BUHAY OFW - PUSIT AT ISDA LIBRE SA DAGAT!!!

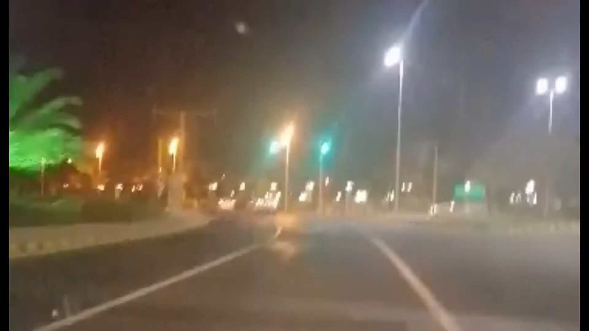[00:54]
Nakita natin na si Kuya Leo na color green na na nagbiblink ay diretso pa rin siya So, mga kabayan para sa inyong kaalaman dito sa Saudi Arabia 3,000 Saudi real po ang ating penalty pag tayo po ay nakunan ng camera dyan